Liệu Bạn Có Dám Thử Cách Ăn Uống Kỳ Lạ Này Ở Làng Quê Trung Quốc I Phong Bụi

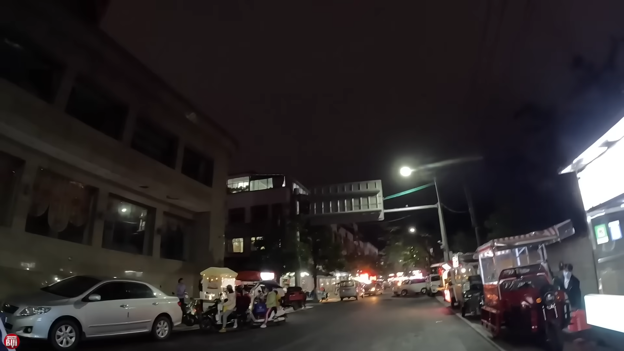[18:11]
Trong mặt quá. Đúng không? Rất vắng nha mọi người. Đi cũng thấy ít người mua sắm.